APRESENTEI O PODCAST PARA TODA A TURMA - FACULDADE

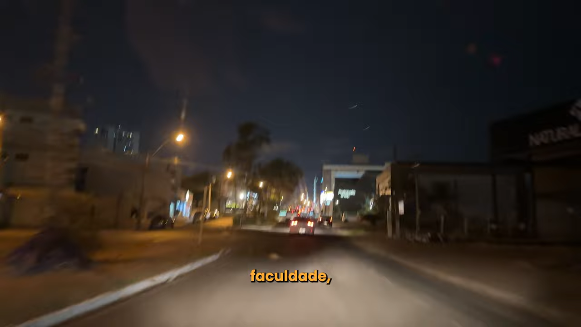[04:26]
Galera Já tô indo aqui pra faculdade Tô quase chegando já Tô próximo A Unifrand já Aqui ó Acordo um posto
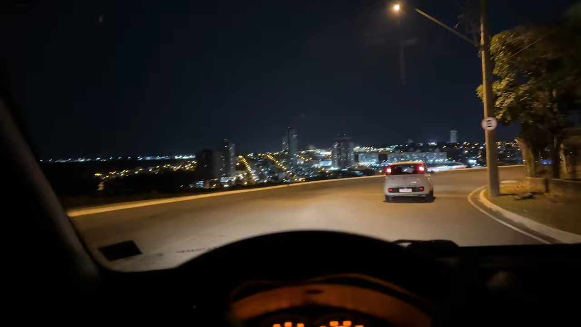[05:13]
Tá pra ver a cidade inteira aqui desse lado. É muito bonito, eu amo essa vista de cara.
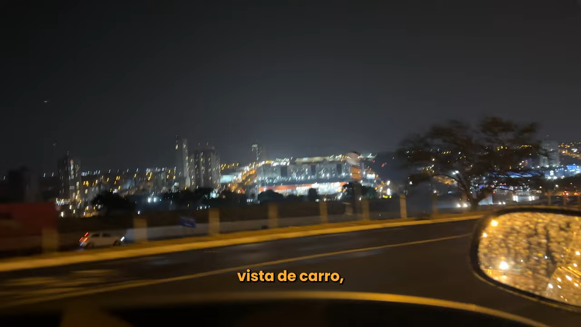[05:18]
Principalmente quando eu tô voltando da faculdade.